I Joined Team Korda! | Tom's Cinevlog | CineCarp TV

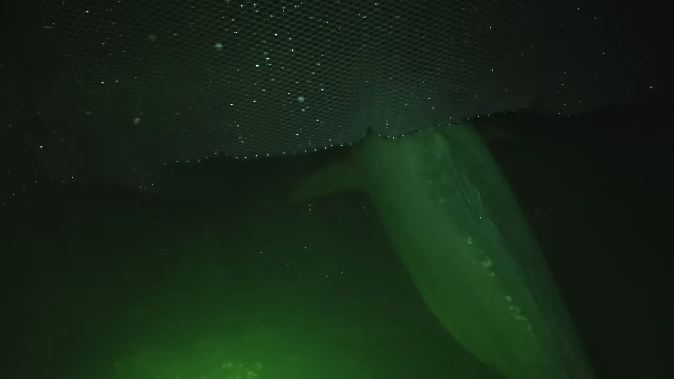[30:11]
and i had the first one right in the middle of that and it was good it was only a small one that one there's probably i don't know looks a lot bigger in the net but 18 20 pound it's probably like two three o'clock in the morning i ain't gonna keep it i'm literally gonna unjab this net from the floor i'm gonna let him go i think
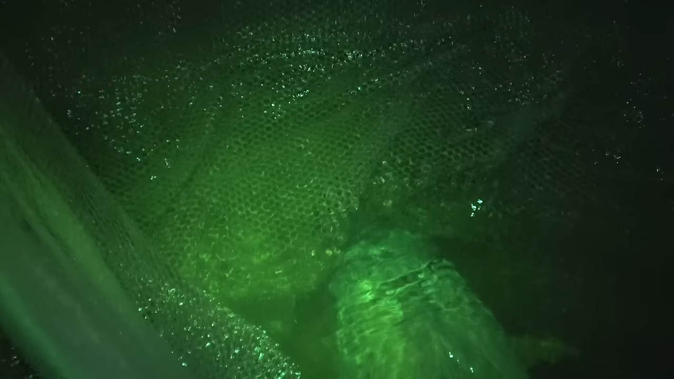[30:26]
but worth staying on the extra night and coming over onto b2 because we've got ourselves
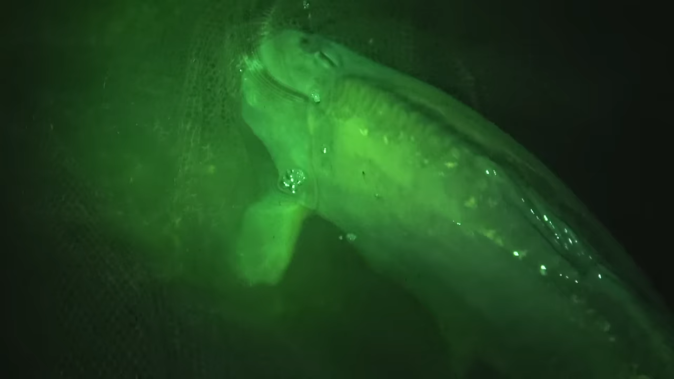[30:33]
a couple of bites hopefully the action's only just started and it might sort of pick up from here i can only stay till about 10 11 o'clock today anyway so there you go there he goes off
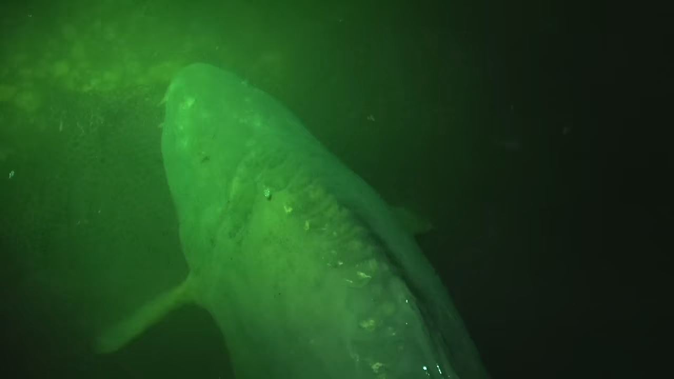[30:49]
you go there mate a little shunt now come on there he goes proper slow moving
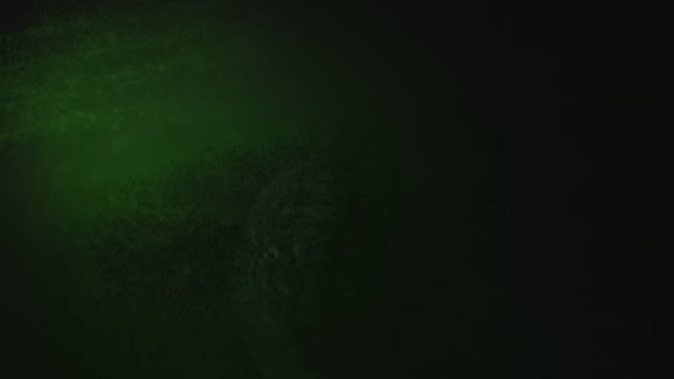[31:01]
two rods left out there not that you can really see that it's quite blurry